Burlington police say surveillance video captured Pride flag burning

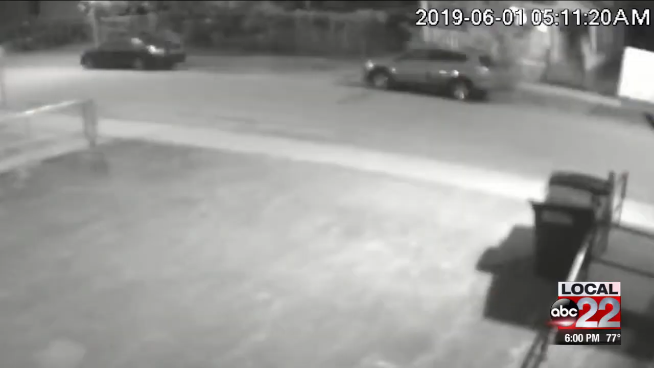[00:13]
This first video shows the suspect just after 4-30 a.m. on June 1st. You can see him or her walk up to the flag at a home on Bright Street and light it on fire. The suspect then walks away, headed toward Riverside Ave.